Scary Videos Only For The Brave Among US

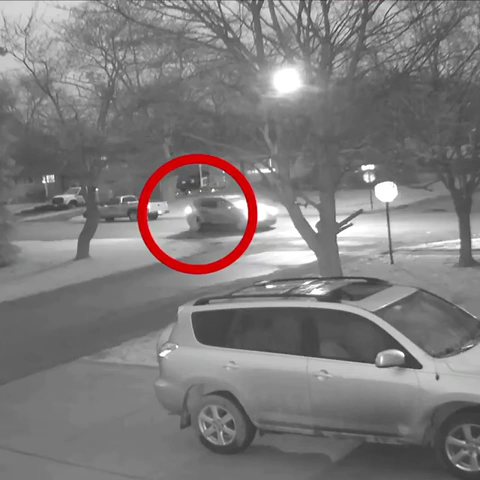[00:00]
Horrifying surveillance camera footage shows someone getting chased by a much bigger,
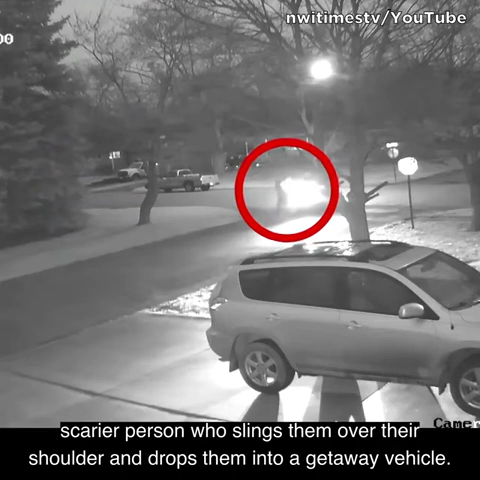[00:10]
much scarier person who slings them over their shoulder and drops them into a getaway vehicle. Police are calling this a suspicious incident because it looks more like it could be their last moments on earth.
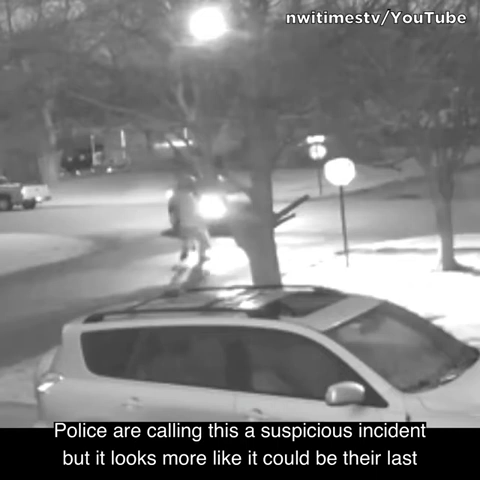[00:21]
They are in total fear for their life so I don't think this is a family dispute.